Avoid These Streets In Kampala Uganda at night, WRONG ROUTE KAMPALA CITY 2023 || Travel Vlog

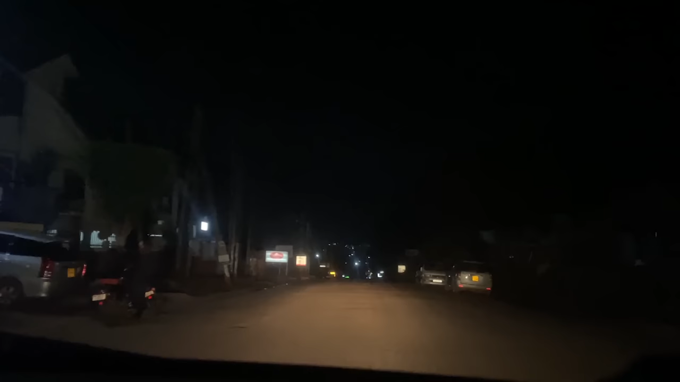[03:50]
This place is... I want you guys to be careful while you are seeing. Show you in some corners. Corners here, you'll be seeing these ladies in this corner here. We have just passed her there. I will show you on the videos. You can see it from here.
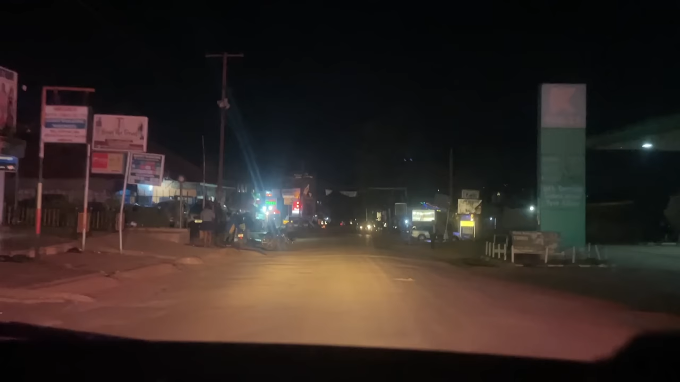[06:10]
This is another danger zone. See on my left there.
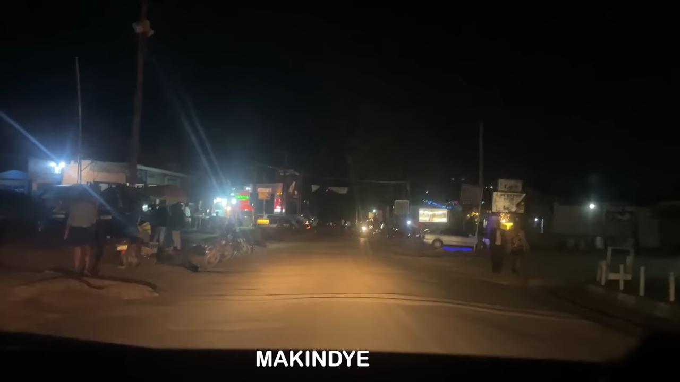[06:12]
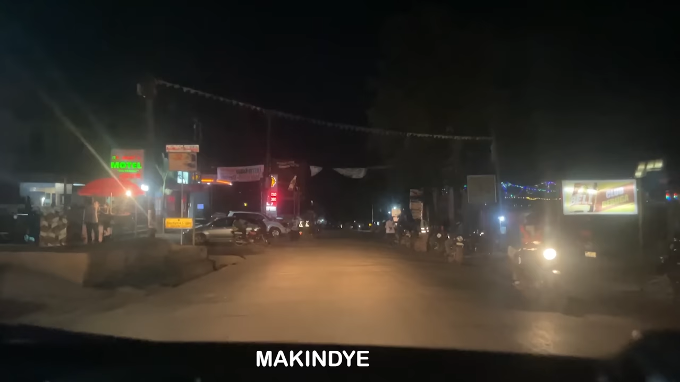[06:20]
Manpower. I've seen a guy selling it. I don't know if they my camera
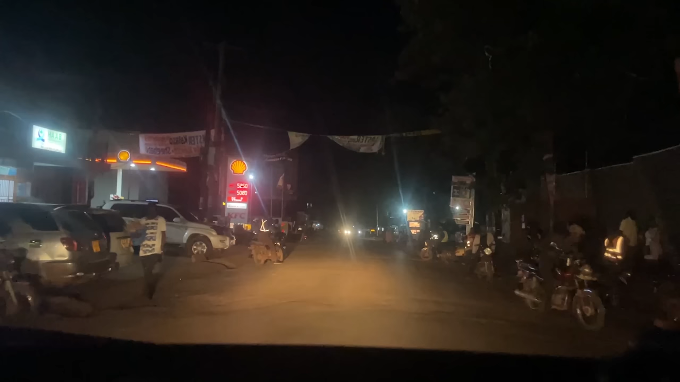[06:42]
catch him, but I just from seeing a guy selling Murondo at this time. Are you seeing the other side there, guys? Are you seeing on my left? Young girls are selling their core spiritual.
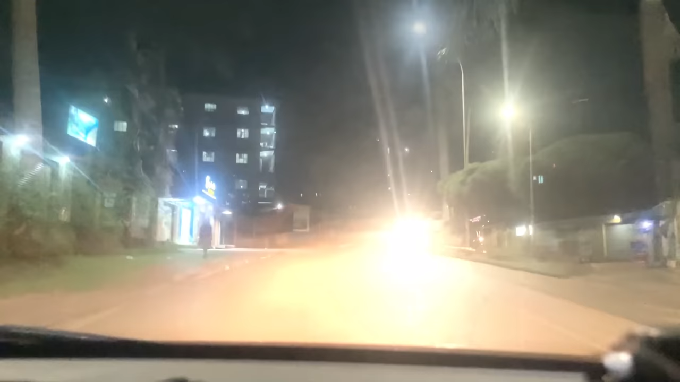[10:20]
So guys, just see the round there. There are very many there.
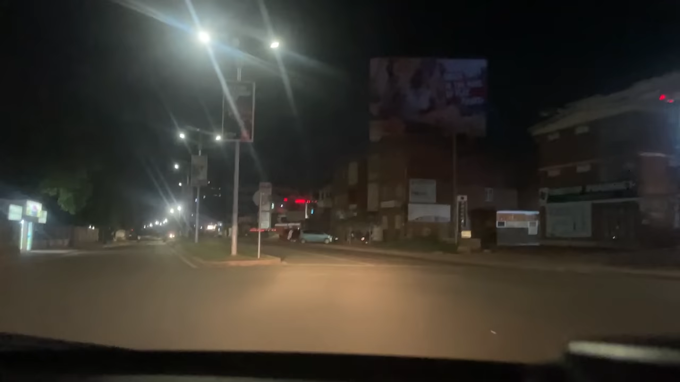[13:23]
Also this side, man. Oh my god.
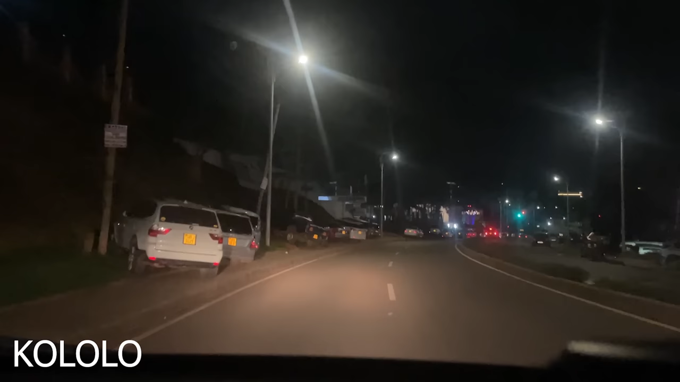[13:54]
Oh my god. Guys, things are not okay here. Oh my god.